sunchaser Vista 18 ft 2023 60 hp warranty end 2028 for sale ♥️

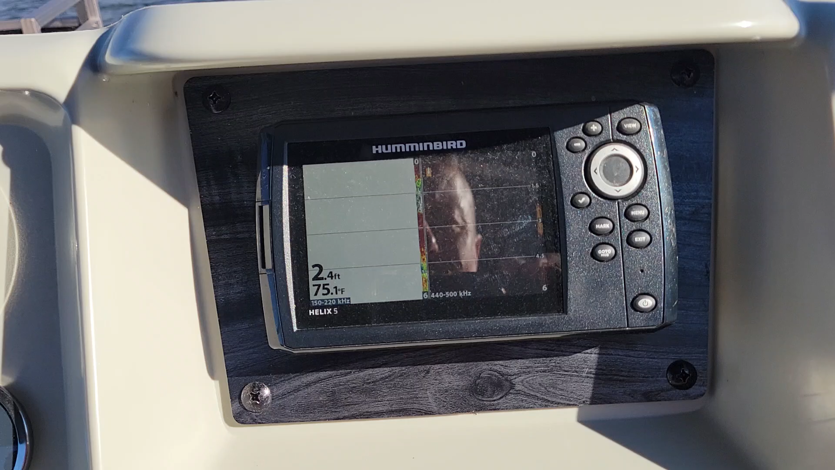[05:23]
On screen: depth 2.4 ft, water 75.1°F
And I don't know if it's going to tell me my speed.
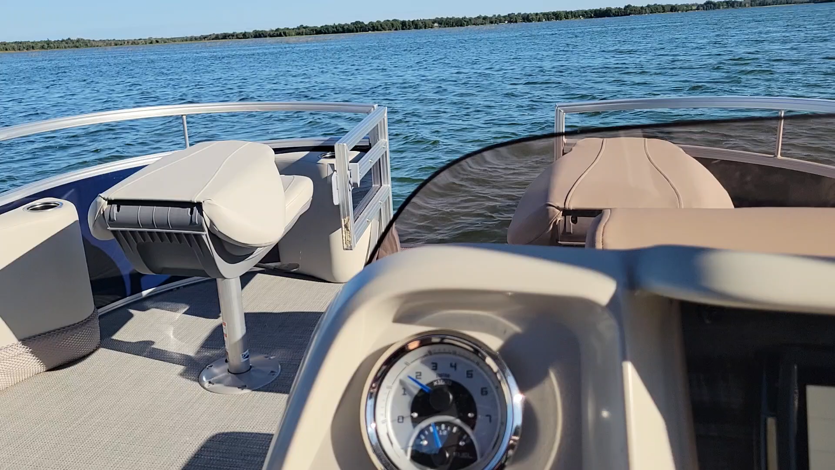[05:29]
These are different views. Tells you where I am.
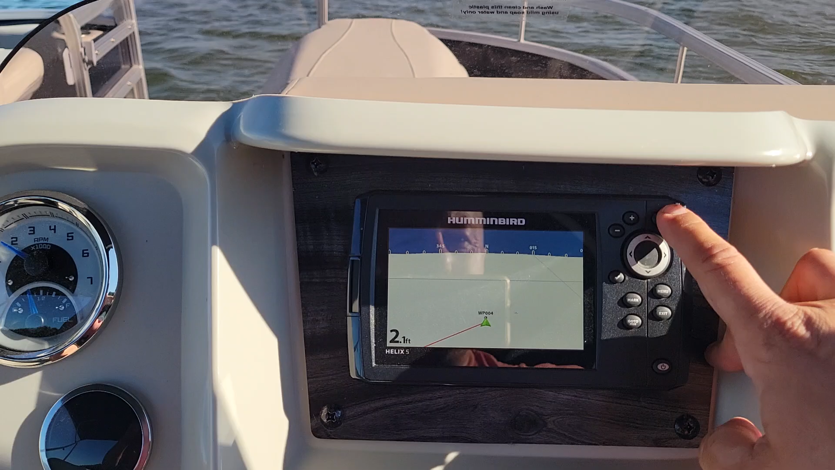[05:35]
Waypoints.
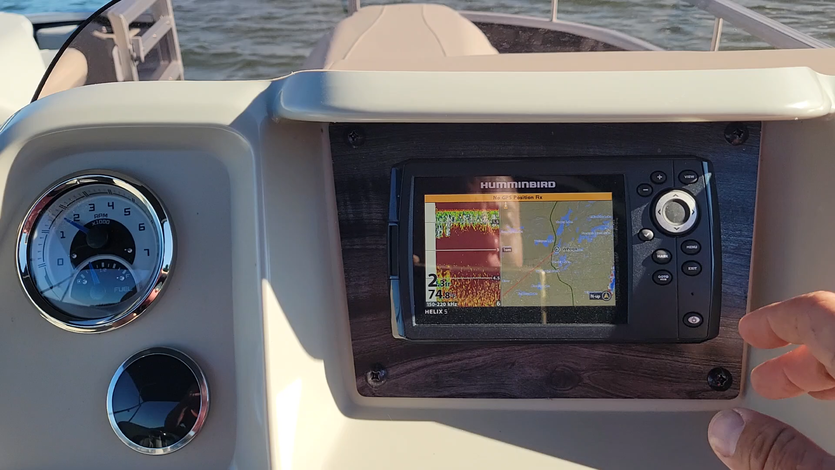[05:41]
And yeah. Let the GPS lock in. Let's get us in deeper water.
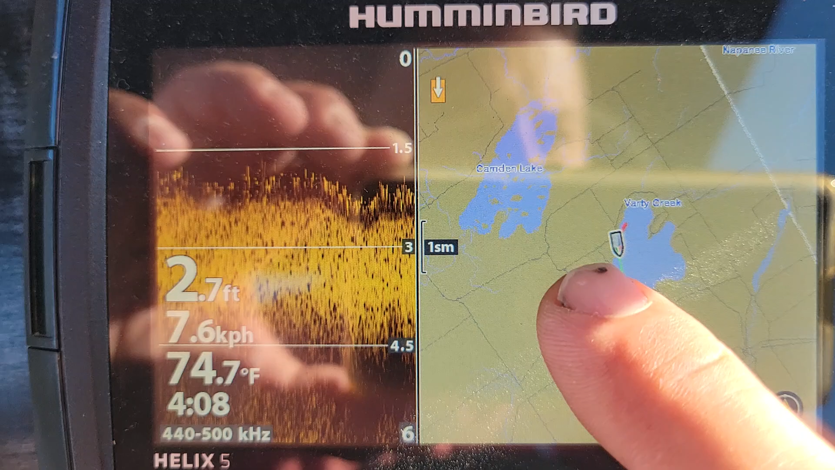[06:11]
On screen: depth 2.7 ft, water 74.7°F
Check that out. It picked up me on what lake I'm at and what position I'm taking.
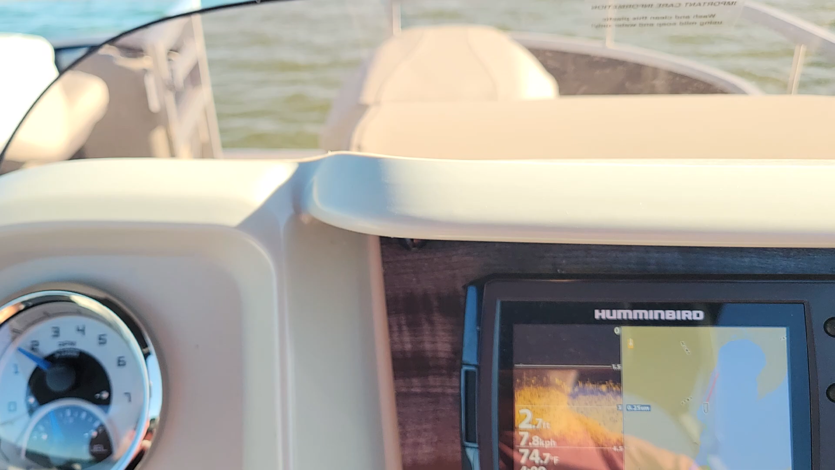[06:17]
That's really cool. Okay. So let's see how many kilometers an hour we can reach.